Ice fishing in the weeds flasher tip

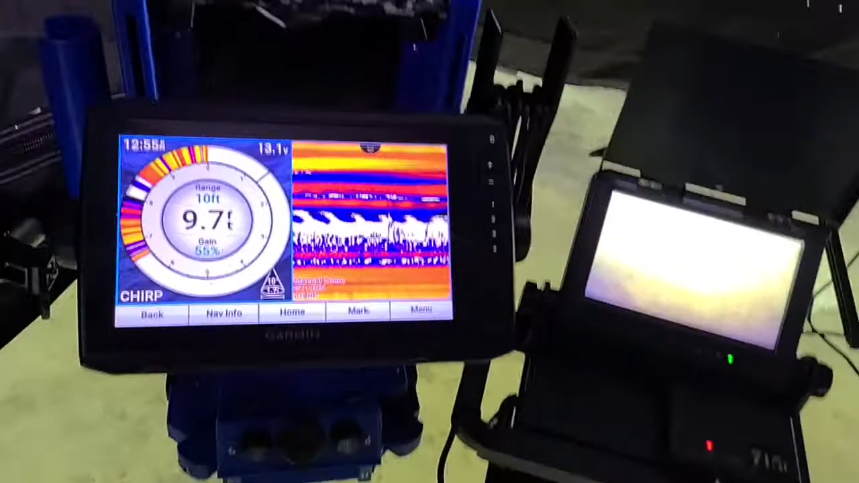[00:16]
you're looking at a regular flasher screen that bright yellow
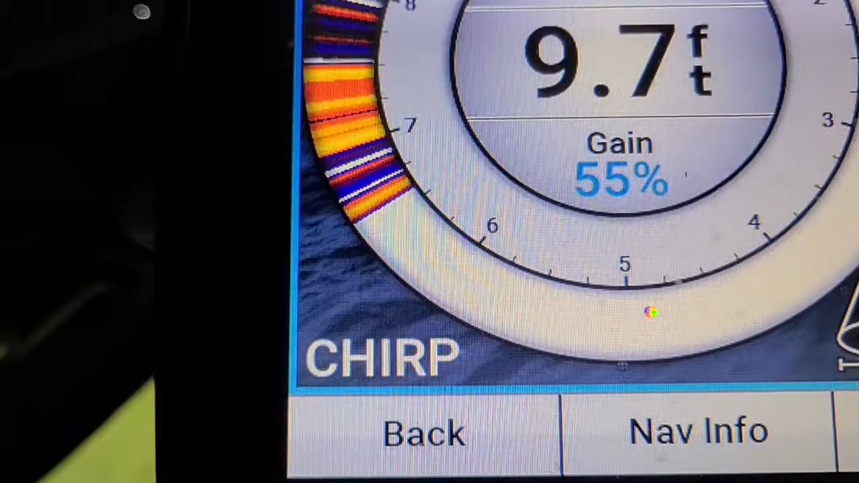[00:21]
On screen: depth 9.7 ft
you see just about a little more than six and a half foot but I'm
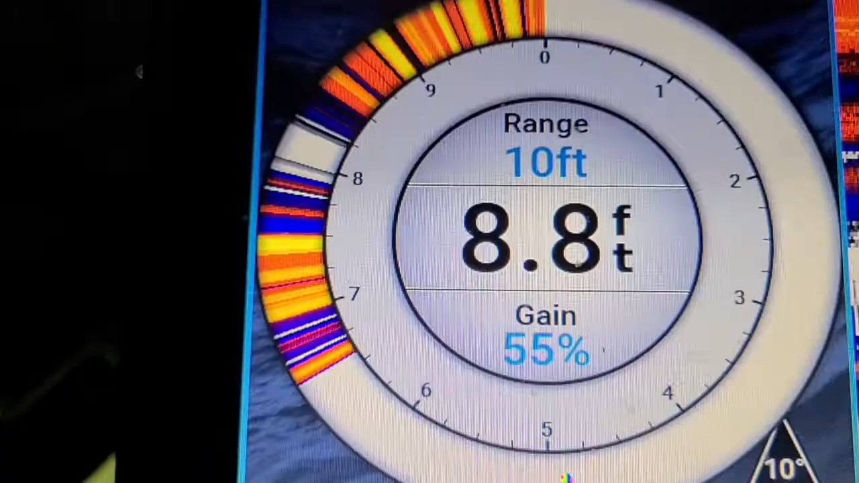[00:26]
On screen: depth 8.8 ft
reading the depth of eight point eight feet nine point seven just jumping around a little bit
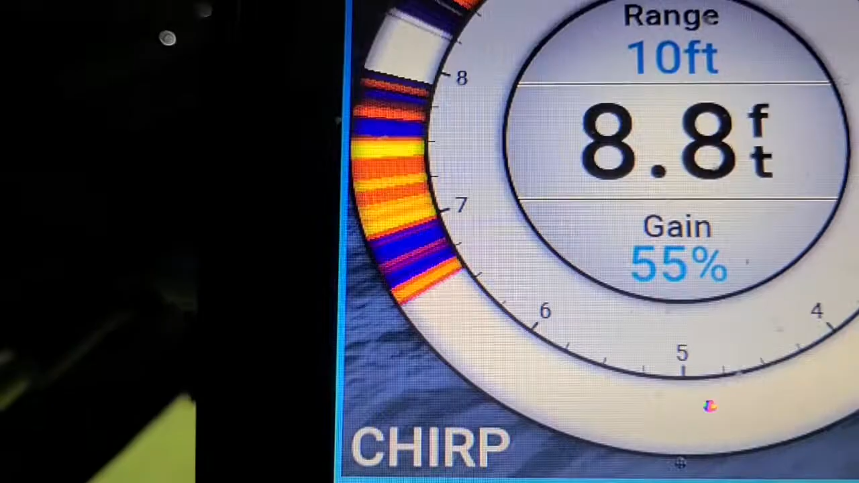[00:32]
On screen: depth 8.8 ft
it's trying to decipher what's bottom and what's not through all the weeds but you can see where it
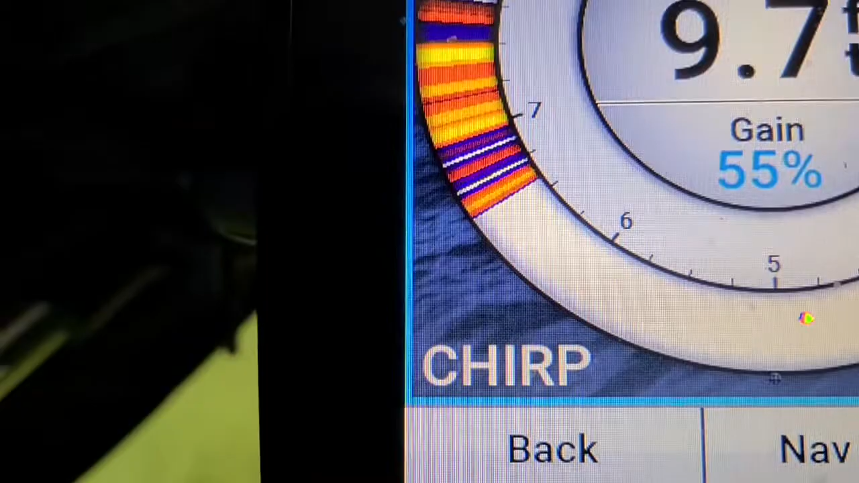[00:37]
lightens up before it gets the solid bottom and you see the white flicker in and out there
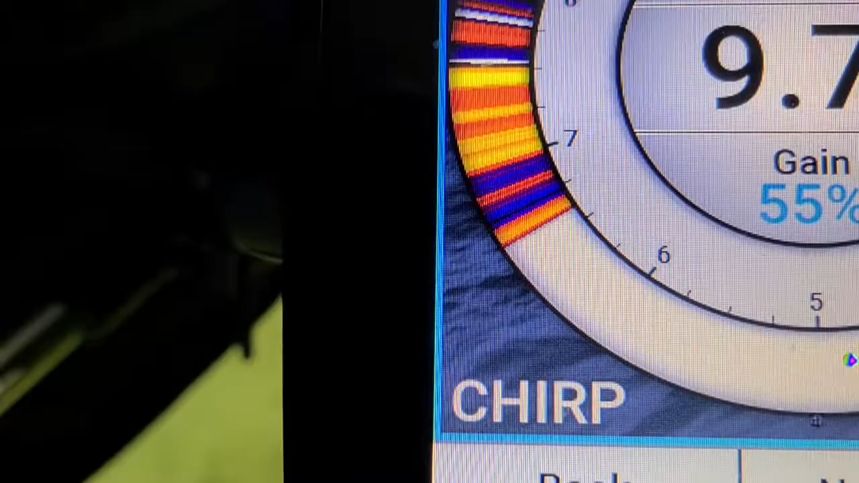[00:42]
if you're able to zoom in on that so you've got it zoomed in over here
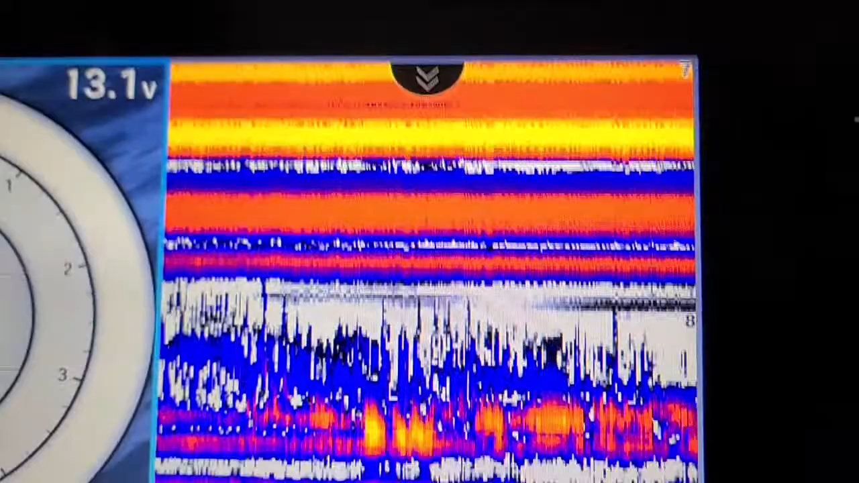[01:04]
above that is standing weeds that the sonar is picking up so I'll show you here
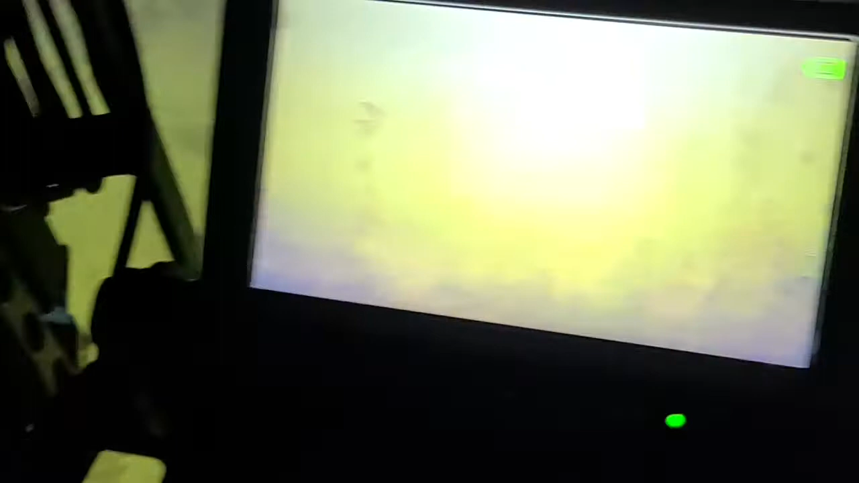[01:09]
you can barely see it there trying to record a screen with my phone here but
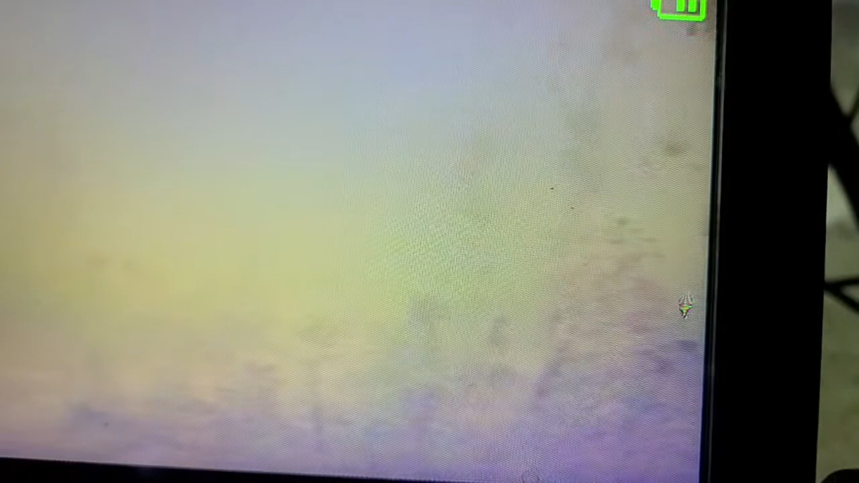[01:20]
you can see my spoon with the wax worms on it there and then there I've got a dead stick minnow I've had a couple small perch come in and scope things out
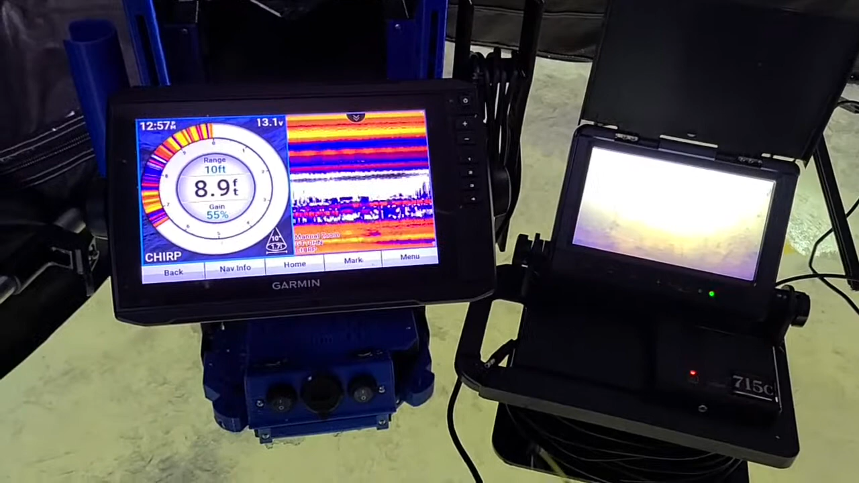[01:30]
On screen: depth 8.9 ft
nothing's latched on so far yeah if you can zoom down in those little areas zoom in
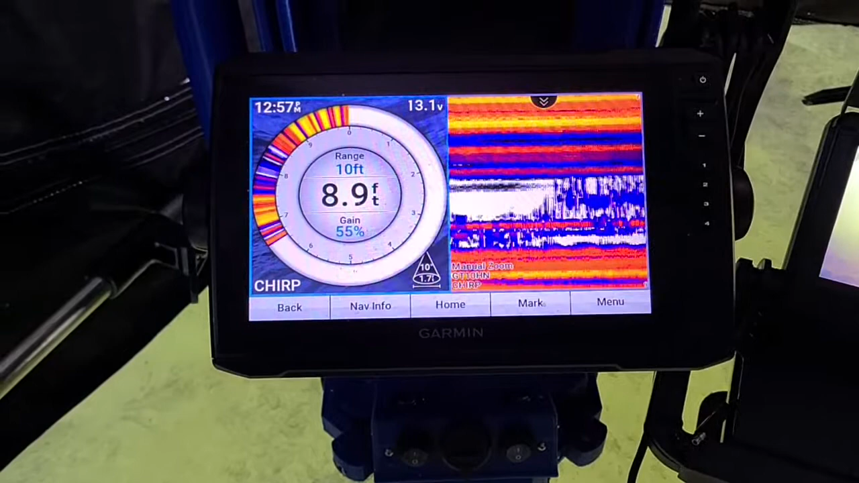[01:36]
On screen: depth 8.9 ft
like I'm zoomed in pretty pretty close right
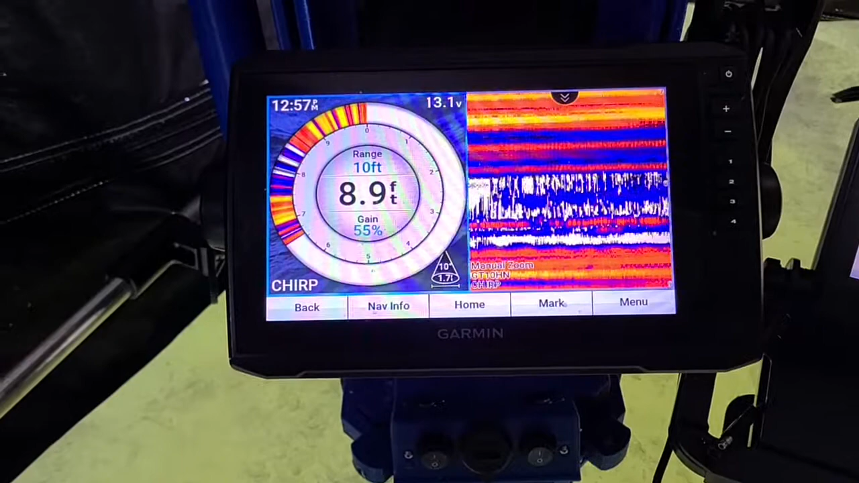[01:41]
On screen: depth 8.9 ft
now almost max zoom on this unit
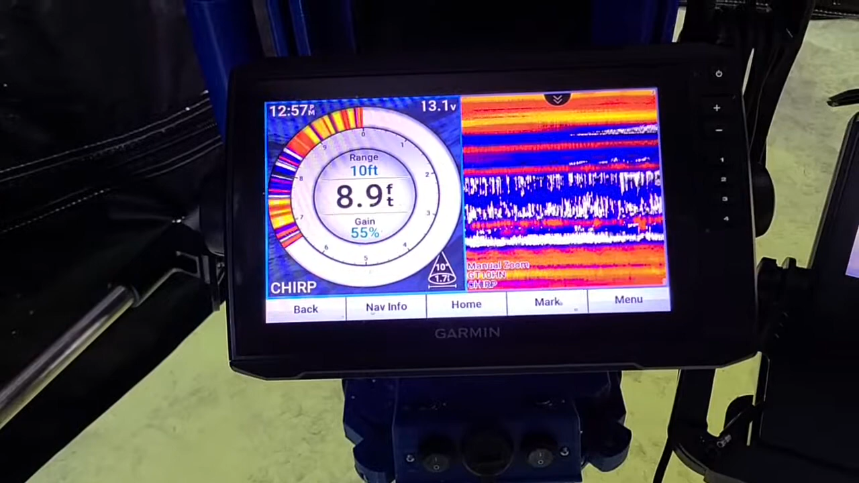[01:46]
On screen: depth 8.9 ft
but you're able to see your lure jig whatever whatever presentation you have
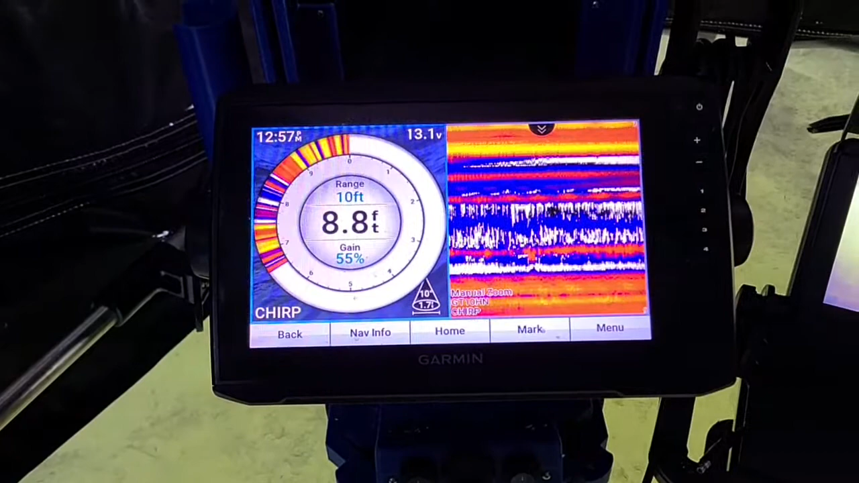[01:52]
On screen: depth 8.8 ft
down there you're able to see it down on that gap past the standing weeds
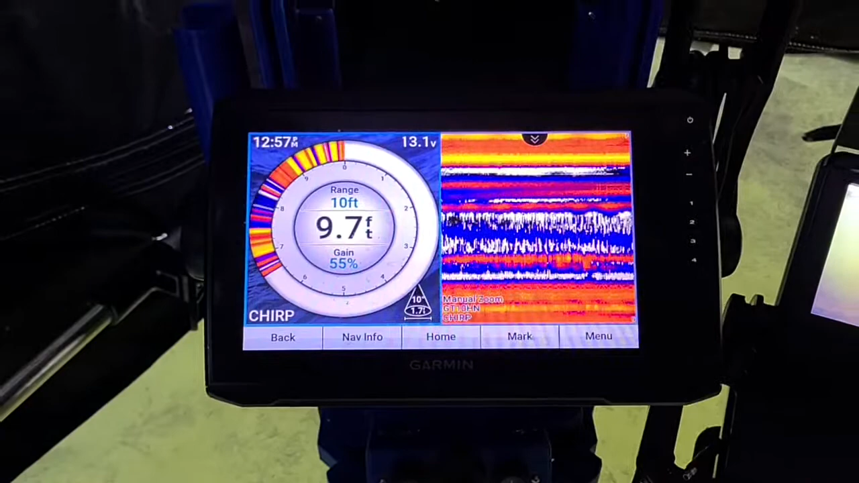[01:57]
On screen: depth 9.7 ft
set this down and I'll pan the camera